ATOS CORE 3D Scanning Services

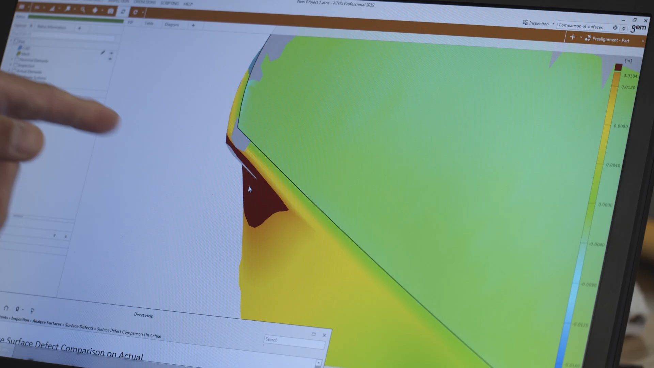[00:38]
The ATOS allows for reporting the slightest
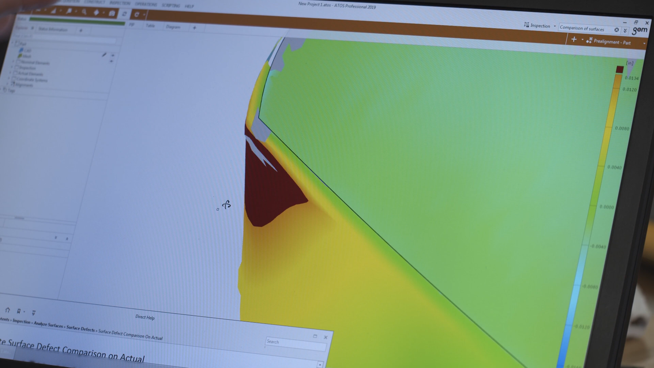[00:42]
deviations from the original part or 3D model. We can then use that data to 3D print and verify parts as needed.